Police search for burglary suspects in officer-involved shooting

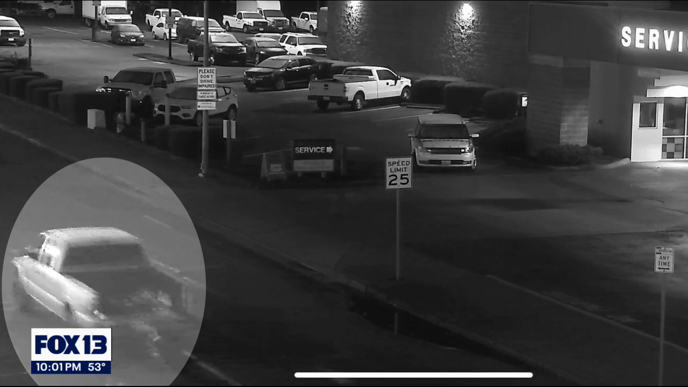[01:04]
Puyallup police believe it's a burglary suspect speeding away after firing shots and injuring a federal way.